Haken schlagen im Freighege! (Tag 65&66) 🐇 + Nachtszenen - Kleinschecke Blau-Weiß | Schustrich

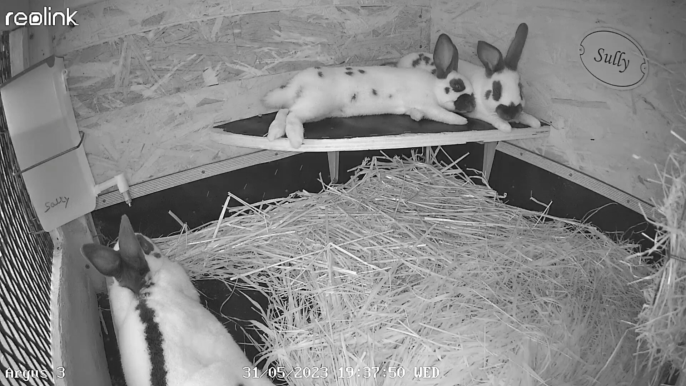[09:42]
Erstmal sehen wir, wie sie sich hier bei der Wärme ausruhen. 19.37 Uhr. Meine Kameras gehen immer 19 Uhr an. Hier haben wir es jetzt in 19 Uhr. Okay, das war davor. Oder hat sich erstmal die... Nee, das war gar nicht die Sally. Nee, das war das andere Jungtier. Da wirst du, wie groß die schon sind und gleich verwechselt. Mann, Mann, Mann. Guckt mal hier. Da sieht man es. Die haben auf jeden Fall noch versucht, bei der Sally zu säugen.